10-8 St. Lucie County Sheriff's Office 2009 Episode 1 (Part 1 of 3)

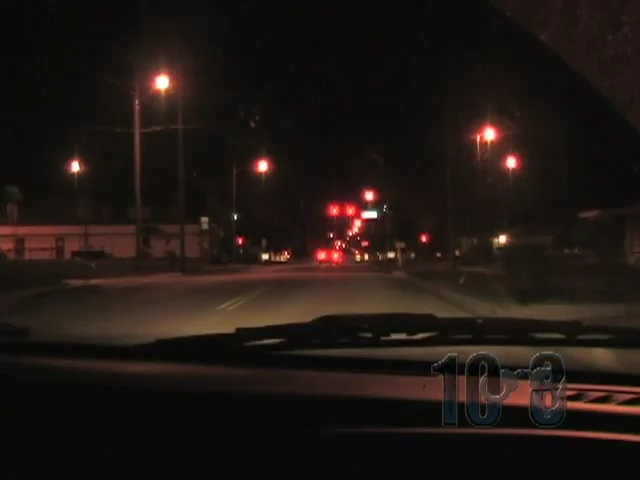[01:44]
Yeah, we're going to stop this car. We're on that tag. Branded us at 1050. They don't have a tag light. It's going to be on a silver Dodge.
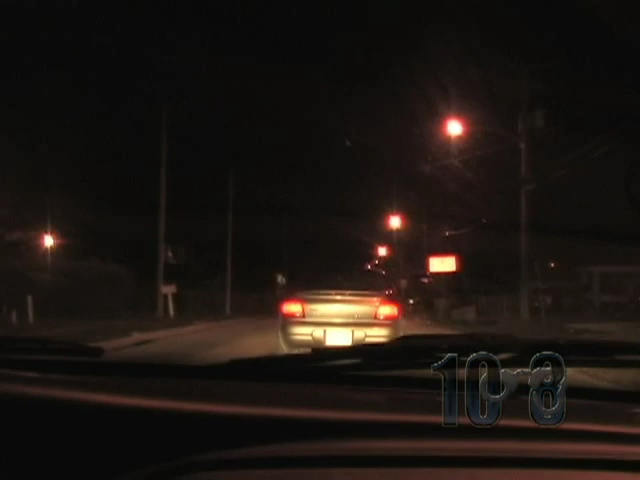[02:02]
It's going to be 27th Street, Avenue I, India.